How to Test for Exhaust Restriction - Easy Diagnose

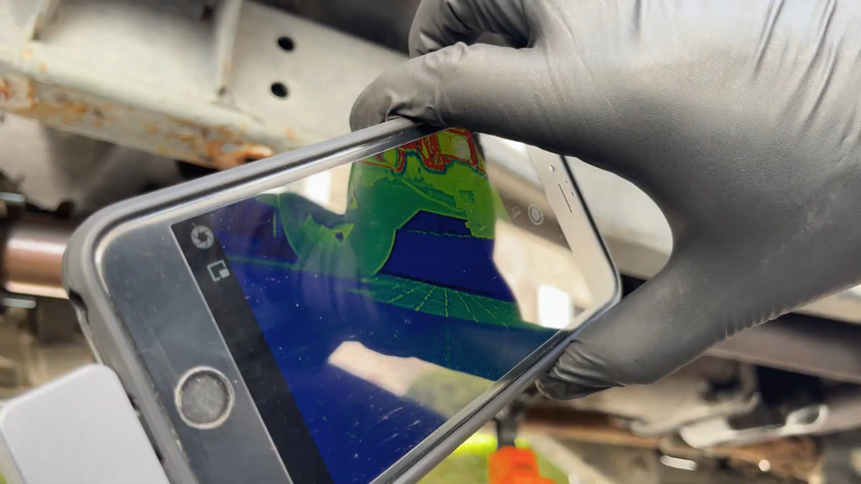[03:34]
We've got this super small plugs in your phone and is easy to work with. We'll link to it in the description below so you can easily find it.
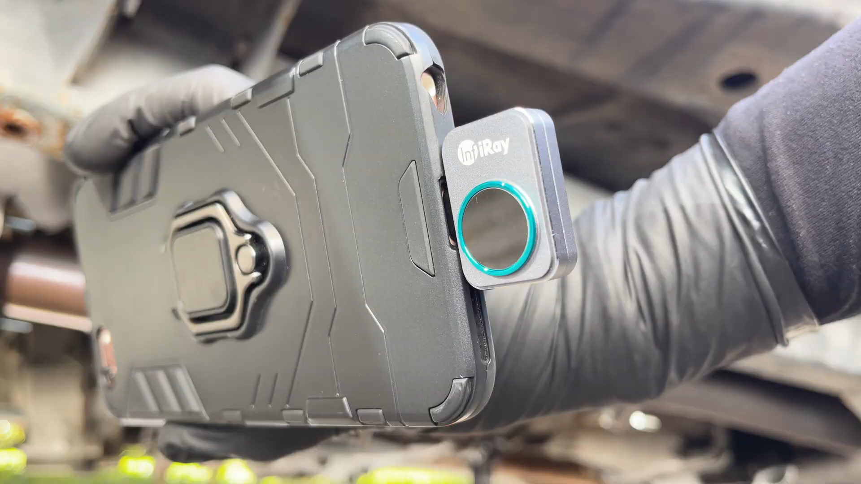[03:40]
First, drive your car for about 15 minutes so it reaches operating temperature.
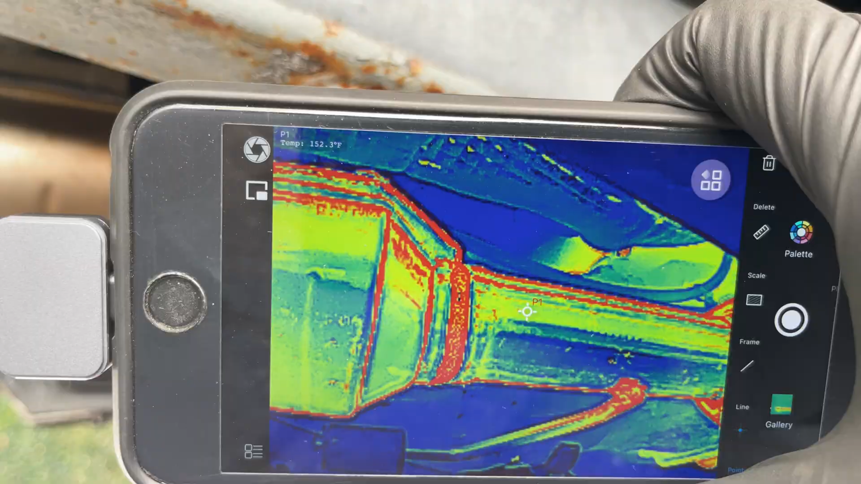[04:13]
On screen: spot 152.3°F
In our case, the outlet is still a good 100 degrees warmer even after cooling down a bit, which is normal.
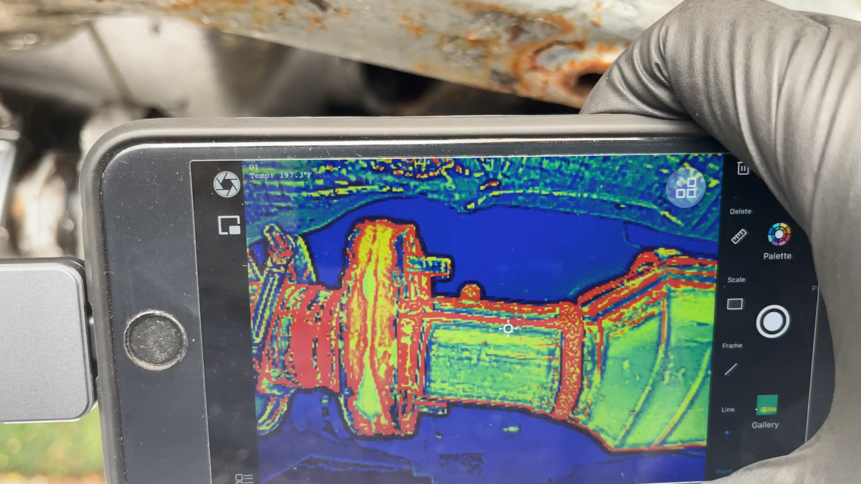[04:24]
But if the inlet is hotter than the outlet, there's probably an obstruction. Another common place for an obstruction is in the muffler or at the couplers.